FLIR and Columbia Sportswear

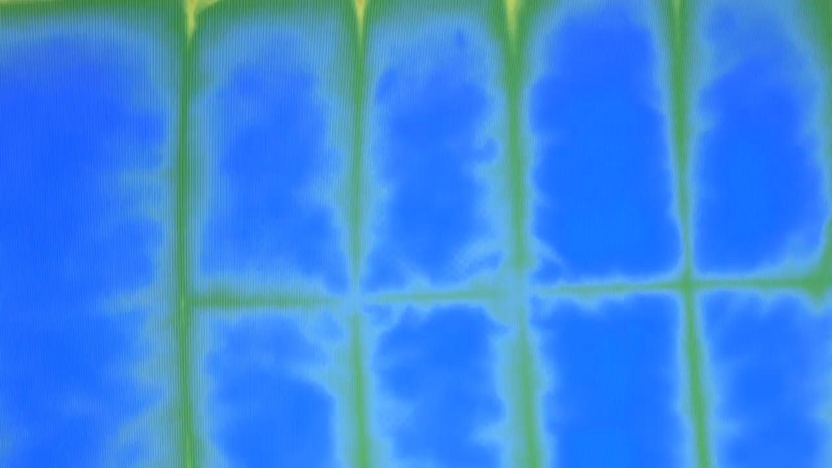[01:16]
are so where heat is escaping in jackets. We can inform our design team how best to construct a jacket in order to help eliminate those cold spots.
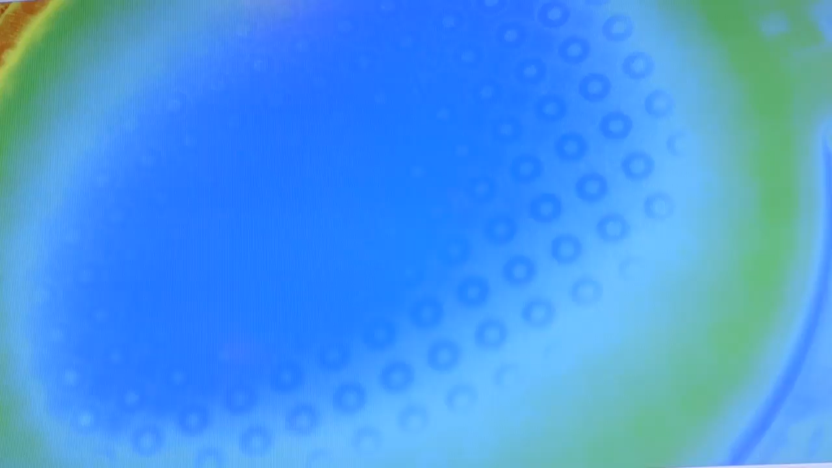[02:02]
So that's really inspired us to actually look at the temperature difference between the rings and the base fabrics and try to improve that moving forward.